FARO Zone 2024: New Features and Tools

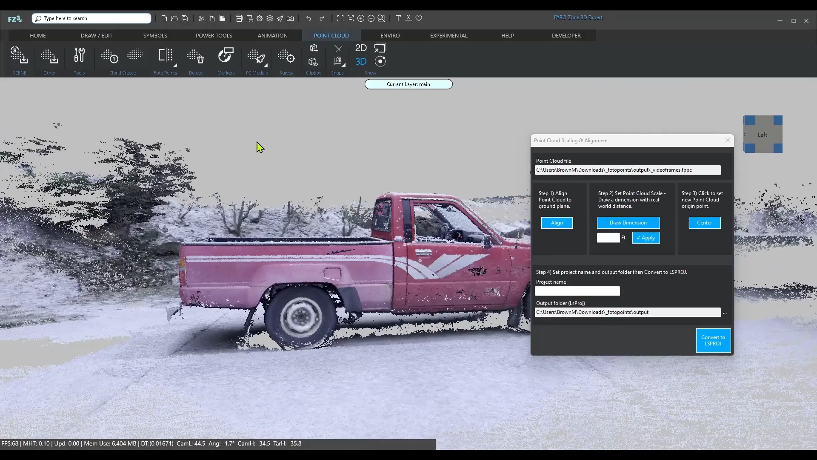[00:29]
Use photo and video footage from your phone, a drone or a camera to generate accurate 3D point clouds.
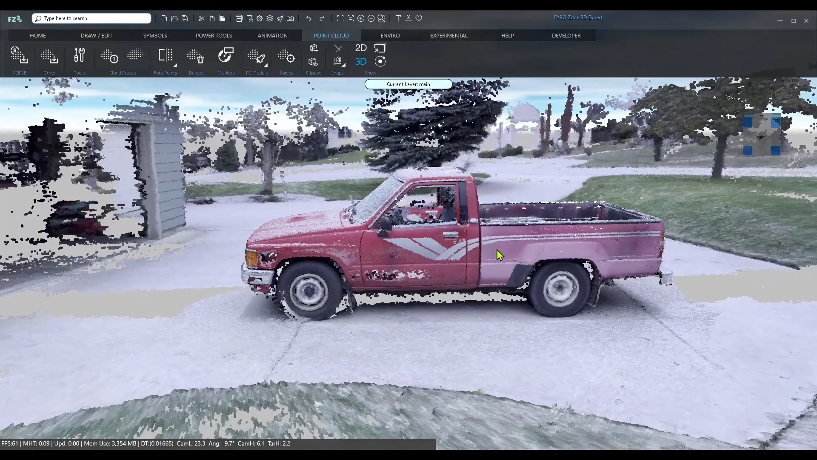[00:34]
This example of a point cloud is a video clip taken with a smartphone.
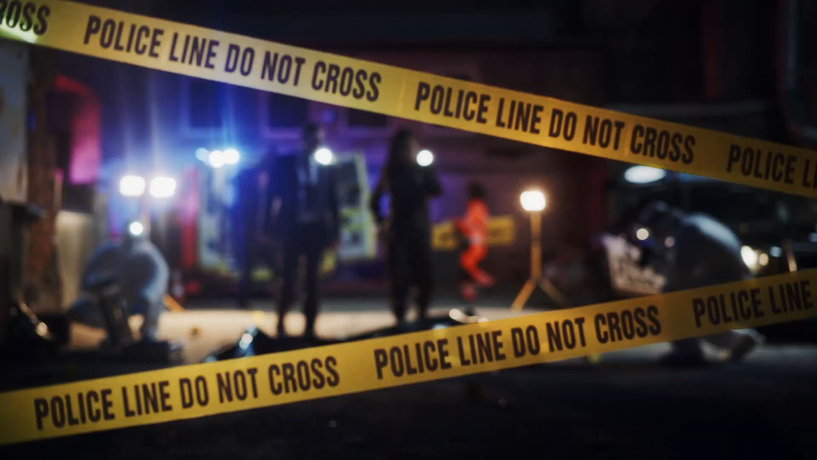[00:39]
First responders can quickly document scenes on the go. Use the PhotoPoints tool in zone along with drone photos
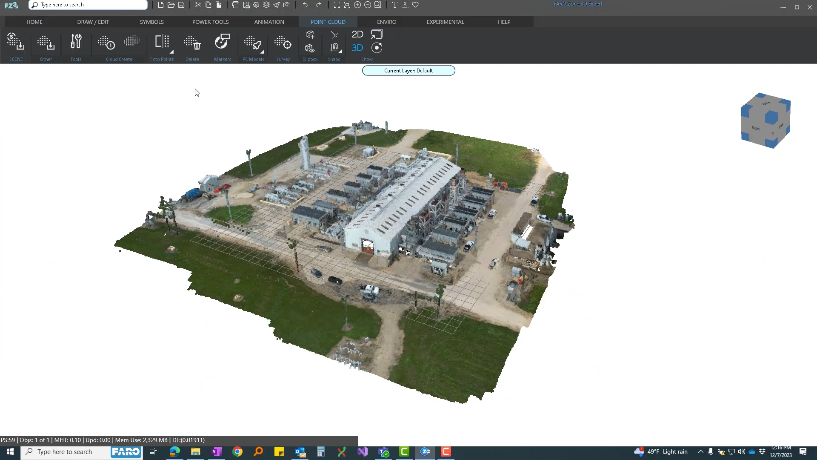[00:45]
to create 3D point clouds that can be combined with terrestrial laser scanner data to give a complete representation of the scene.
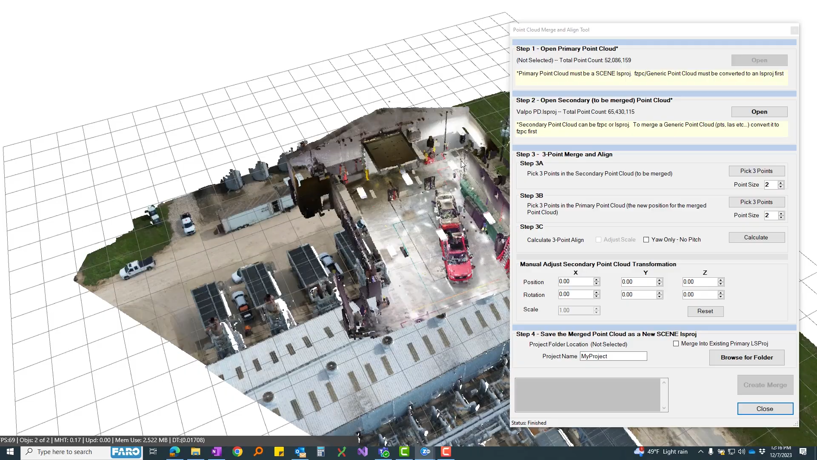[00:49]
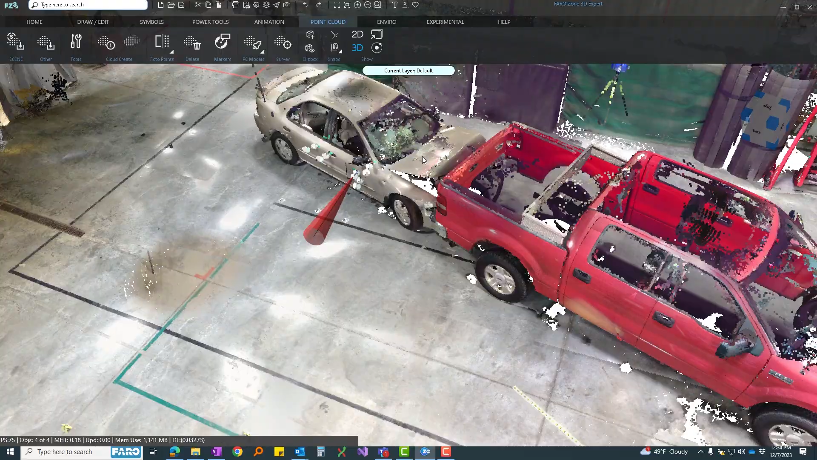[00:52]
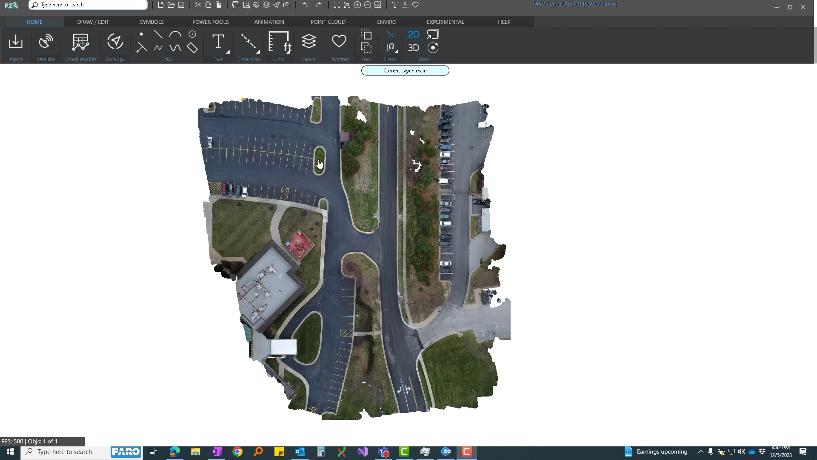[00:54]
Experience the power of PhotoPoints ortho image creation.
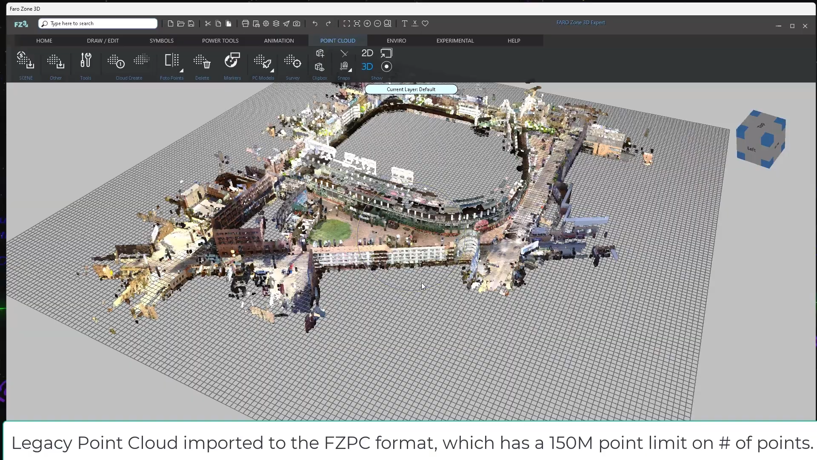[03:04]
and the compatibility to import legacy point clouds with no data loss.